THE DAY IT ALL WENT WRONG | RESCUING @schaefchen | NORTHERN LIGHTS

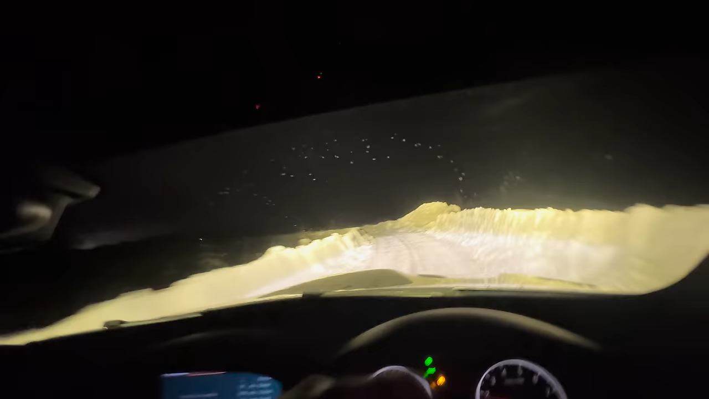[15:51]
This is not the best road to take your E92 M3 down.